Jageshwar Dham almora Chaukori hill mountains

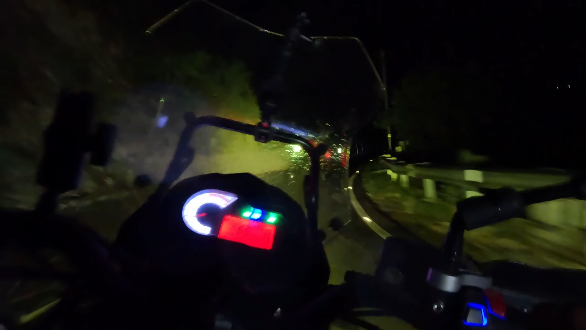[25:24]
एक लेफ्ट में ट्रक खड़ा है, आराम से हो गाड़ी है लेफ्ट में चालू कर रहे हो।
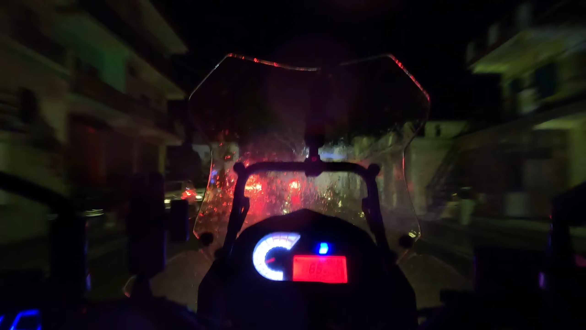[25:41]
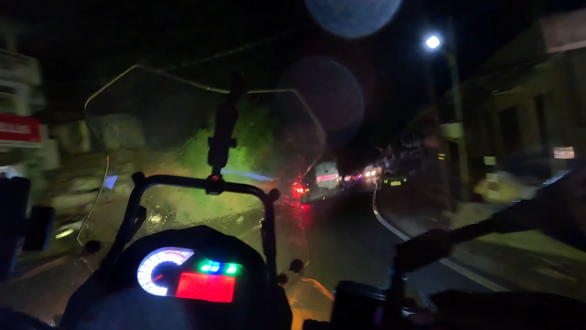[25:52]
आराम से मोड़ है, गीली रोड है भाई, हो थोड़ा आराम से। देख पिकअप आ रहा बीच में एक,